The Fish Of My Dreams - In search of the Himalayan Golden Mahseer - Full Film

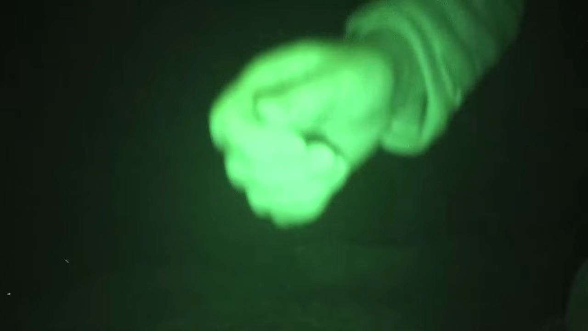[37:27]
That night, we set up some camera traps near to camp.